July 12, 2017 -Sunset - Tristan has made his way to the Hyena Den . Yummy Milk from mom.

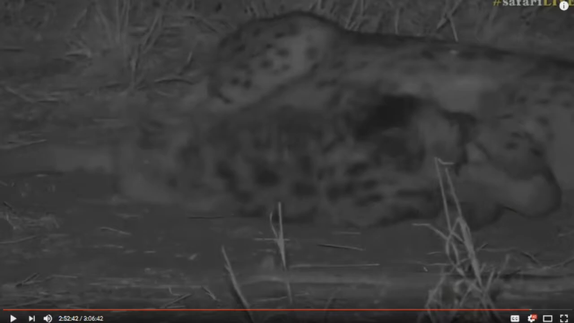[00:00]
well we have finally we have found something with spots it's not what we intended all day but hello little one is that tasty milk yes so you can see that it looks like Intima that's out at the moment and then that must be Ribbon that's lying down and Tim is having a really good feed Ribbon looks as though she's absolutely exhausted at this stage it's difficult to see exactly who it is because it's pitch black it's
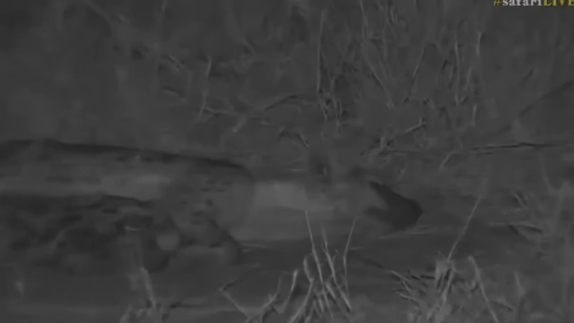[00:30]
in infrared and it's difficult for me to see what's happening I can't see any signs of any of the other hyenas they're lying right on the two track as you go towards the den so I've got no
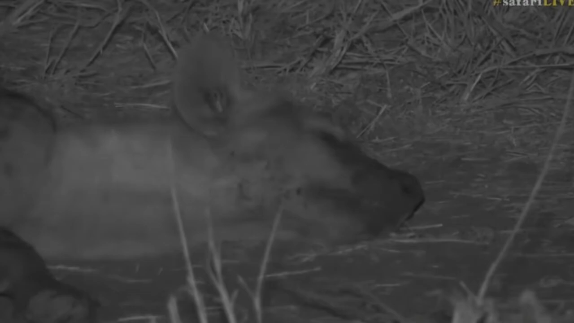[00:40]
clear view of the den itself so I don't know if the little one is around or if January might be here I suspect just given how yesterday played out that maybe January is already out and walking around on its own accord looking for food so it just leaves a little Intima with Ribbon and you can see Ribbon's got quite a nice full belly so she must have found food somewhere and Intima looks as though she's very happy having a really nice suckle so at least we found something it also sounds like just north of
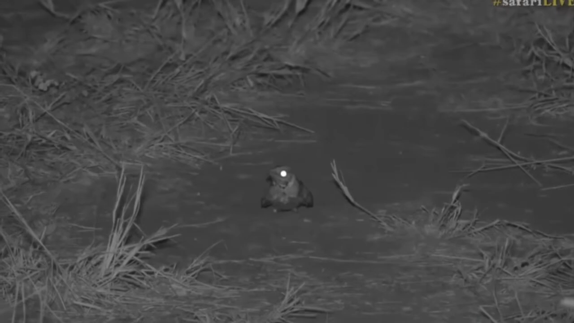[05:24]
look at its eyes it looks almost like it looks like a freaky bat in a way but it's actually a nightjar and see how big its eye is so that gives you an indication that it's a nocturnal bird animals with such massive eyes like that are needed because they need to see what's going on at night so that's why it has such a large eye itself now kobe who's 15 years old you want to know when will the cubs stop suckling have you had enough milk now hmm yes
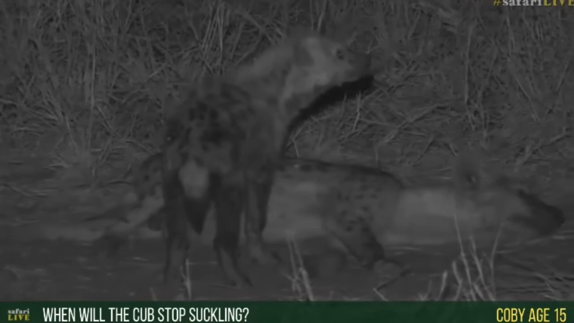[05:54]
are you going to come say hello say hello well hey they'll stop suckling normally they fully
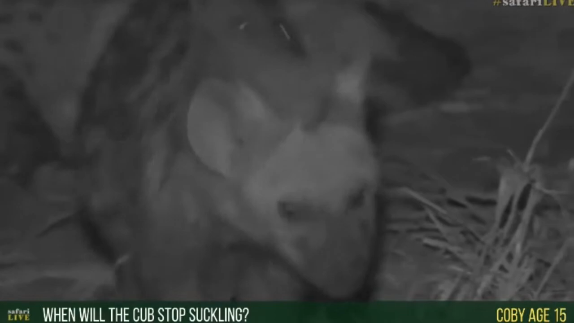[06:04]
weaned at about six months six to eight months um it depends on the on the female and you'll find that most of the time these guys try and drink milk for as long
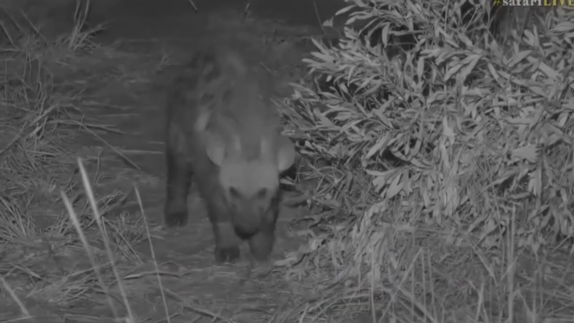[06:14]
as possible because the milk is nutrient rich are you coming right here you can see there's the front of the
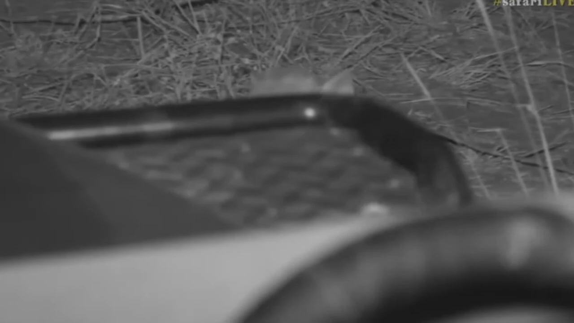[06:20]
car so we're going to lose sight of this little one it's just a little head poking up over the front of the bonnet hello isn't that cool it's so cool just to see these little ears over the front of the car and the little eyes these beady black eyes just poking up over are you coming all the
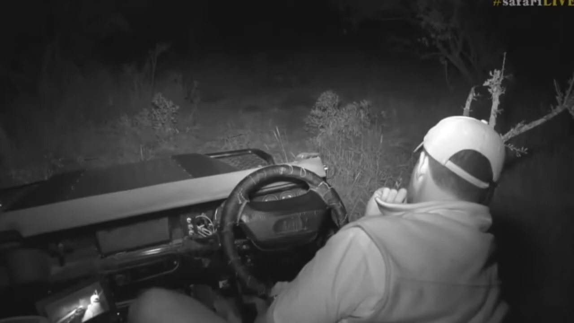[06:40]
way to say hello don't you bite my tires though so she's just here on the right inside of the vehicle pretty much just there and they often like to bite tires and so
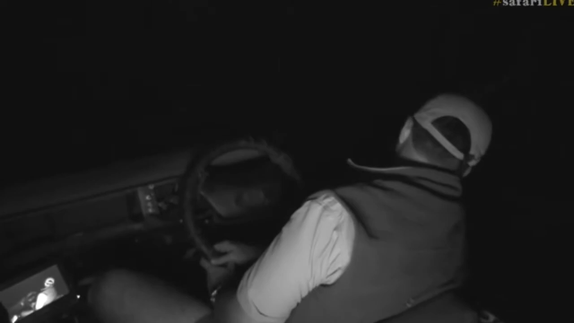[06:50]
i'm just watching her carefully because i've already had to change one tire today and i really don't want to have to do another one tonight but she's just at the front of the car sniffing around on the bumper at this stage what are you up to there's obviously lots of interesting smells on the front of the car she's probably smelling all of our hands where we've been touching and varying other things you never know what other animals
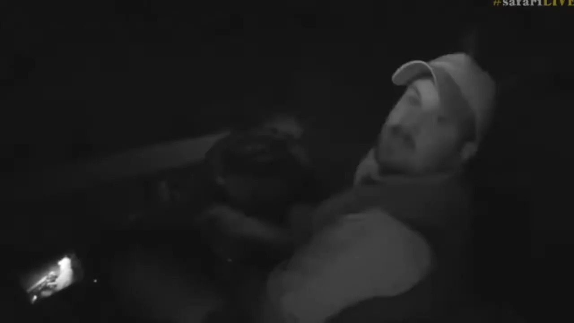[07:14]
have walked up alongside there during the night and that's what she's busy sniffing at but we can't see her at all just yet she's going to come around now craig hopefully it looks like she's coming around towards where the tire is so i'll just try and move out the way a little bit hopefully she's going to come but she
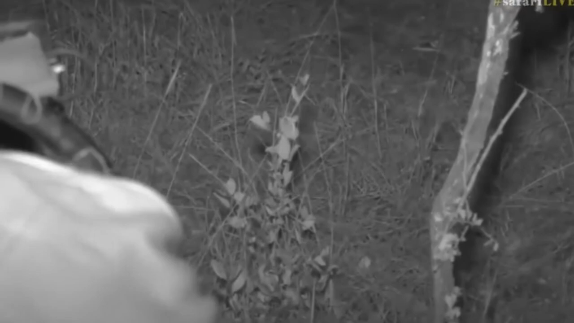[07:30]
should if she does appear she'll appear just where my finger is somewhere around this area so that's where she's kind of was walking to and i'm trying to just get out of the way it's proving a little difficult sorry craig i just want to see where she's gone
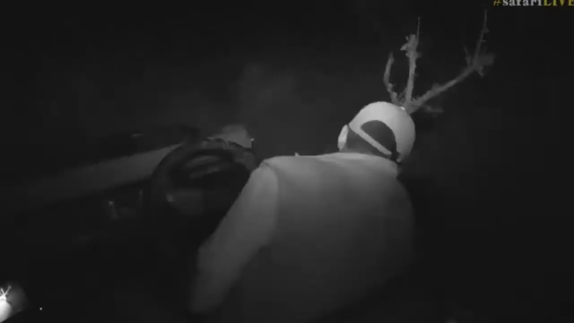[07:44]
where are you oh there you are so still sitting in front of the car and it seems like that's where she's going to stay she was
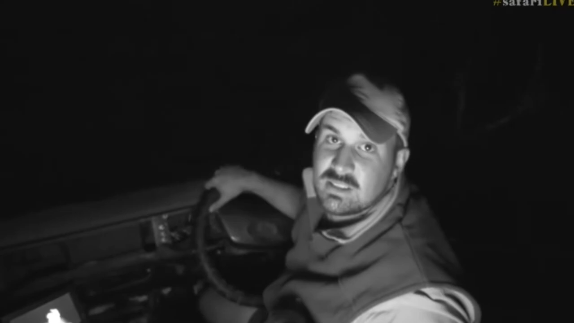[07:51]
has found a little scent that's happy to smell around and there we go it's drifted off a little bit she's in front now you
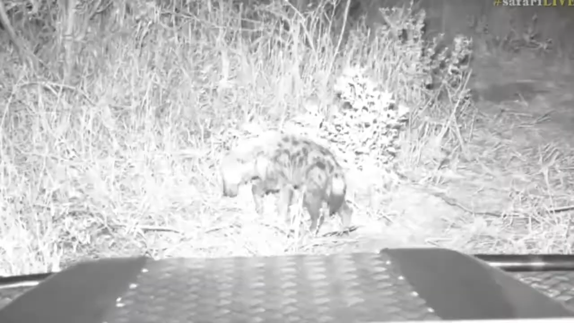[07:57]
can see there's without the IR how dark it was and that's when the light comes on now are you going to go and investigate it's already old enough now to go quite far from the den you can see it's quite big Mary you're saying they have very strong teeth for their age they do they have incredible teeth and jaw structure and this little one will already be able to dispatch a tortoise and break through tortoises shell i've seen ones of this age eating tortoises quite often in the summer months so they do have strong teeth and they're able to go through quite a bit what are you
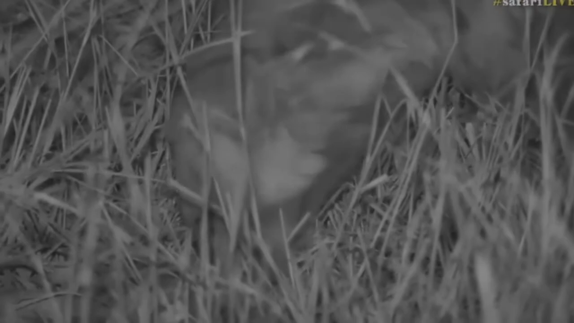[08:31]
smelling so she can move around like this because mom is here so when mom's here it's okay to move around it's going to explore a little bit and you can imagine it's like a kid that's been inside all day it's now time to be let out into the playground and so it wants to go and investigate and check what's happening and see how everything is going and they're so cute when they're at this age because well they become naughty and they want to know everything and this is why they come and sniff at the car and they inquisitive and want to know what's happening it eventually they grow out of it and you'll find hyenas